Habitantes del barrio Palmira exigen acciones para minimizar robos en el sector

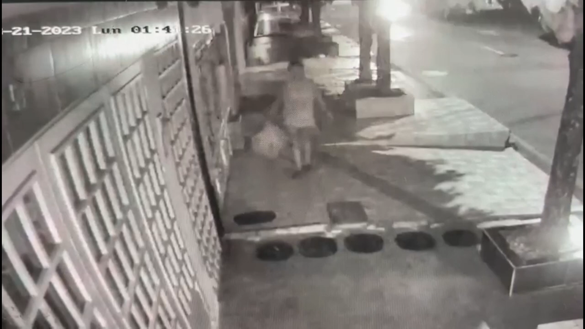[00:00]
Habitantes en condición de calle tienen azotada la comunidad del barrio Palmeira, así lo manifiesta un ciudadano residente en este barrio de la Comuna 1,
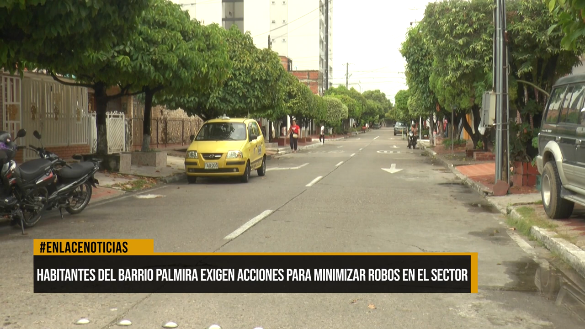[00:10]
quien asegura que ya son nueve los contadores del servicio de agua que le ha tocado comprar, debido a los múltiples robos de estos elementos y que no solo sucede en su vivienda, sino en todas las de este sector.
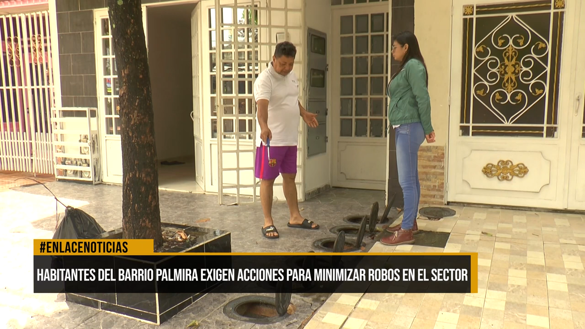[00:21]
Nuevamente fui objeto del robo de dos contadores el lunes en la madrugada por parte de una indigente, en este caso fue una mujer,
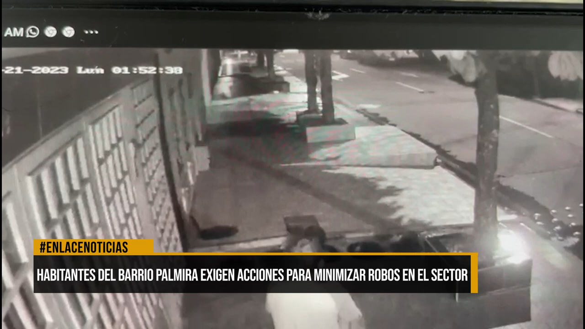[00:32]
la que de manera muy profesional, como ustedes podrán apreciar los videos, de manera muy profesional, muy astuta, nos hace el robo de estos dos contadores,